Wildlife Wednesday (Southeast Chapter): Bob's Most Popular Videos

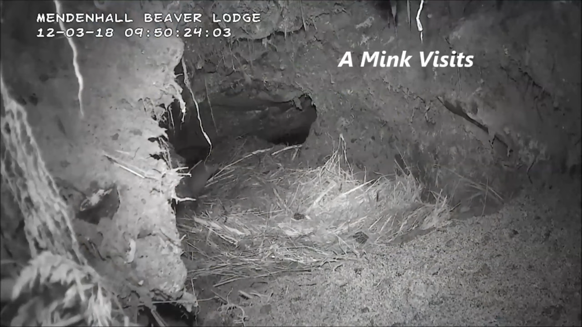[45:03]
And it was really well documentation about what happened inside the lodge.
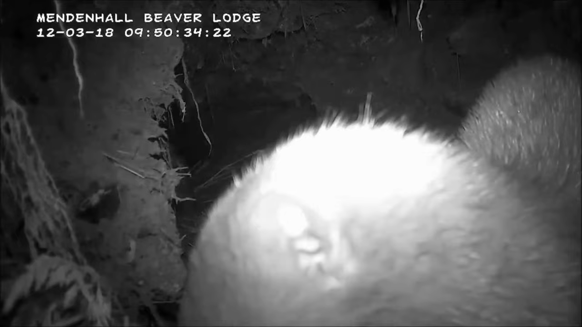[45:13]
And they allowed me to download the videos. And then I went through all of their videos that they had and just extracted the
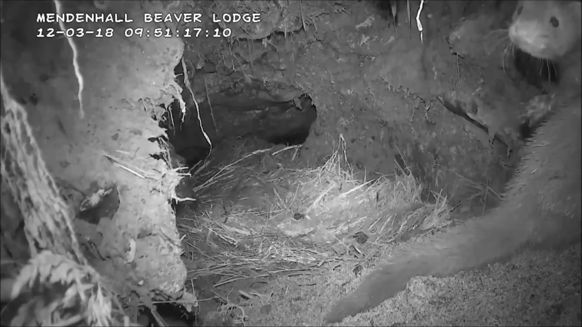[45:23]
little parts of it to illustrate a certain behavior. And mink often came into the lodge. And a couple of times the mink actually brought a fish into the lodge and ate it.
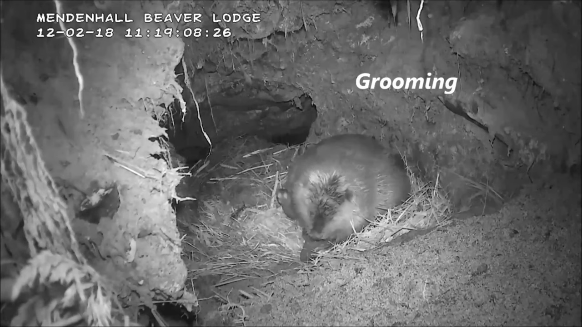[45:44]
And this is showing how beavers groom themselves. And they have an oil gland that they also take take oil and spread it throughout their fur to help waterproof it. And their hind leg has a special claw which is kind of serrated to help in the grooming process. They spend a lot of time grooming themselves and.
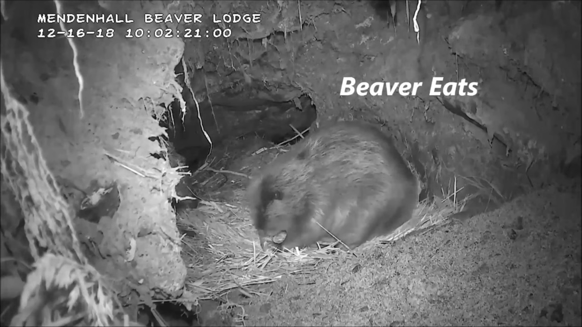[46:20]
And this shows them one eating. Some wood inside the lodge. They seem to really like the surface of the wood. They'll usually eat that first.
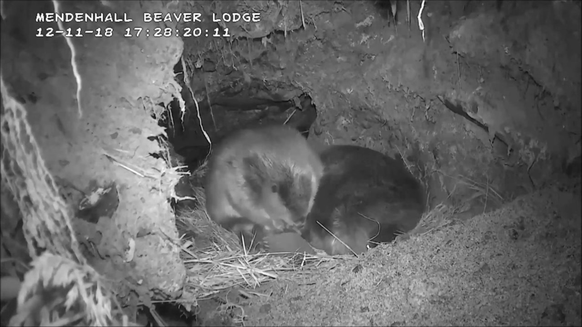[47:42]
And so I was excited to see a clip of one actually doing that.
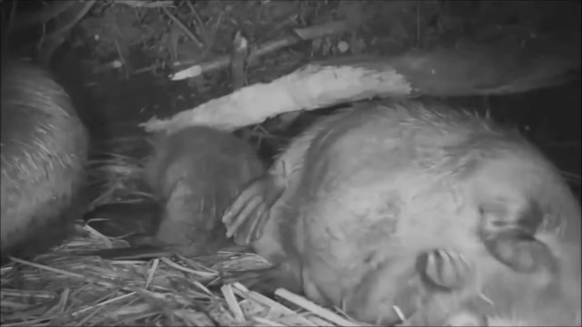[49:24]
And this is a fun video that someone on the internet allowed me to use a little kits inside the lodge. Thank you. Thank you.